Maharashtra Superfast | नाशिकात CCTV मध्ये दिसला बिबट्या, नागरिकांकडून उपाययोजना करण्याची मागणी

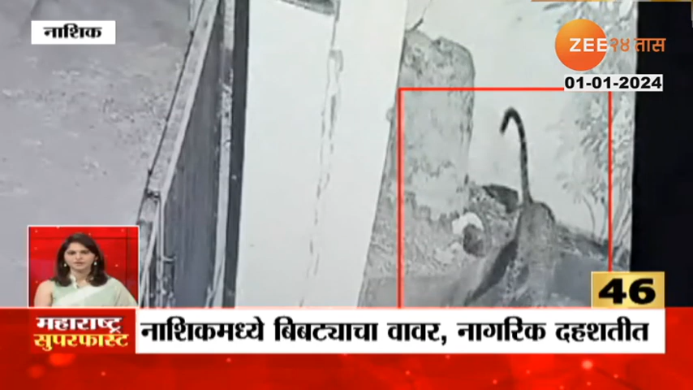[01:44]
नाशिक मध्या जोए भवाणी रोड परिस्राथ पुन्हा विप्टाच सा वावर दिसुदाला वांजरा ची पिलाला तैना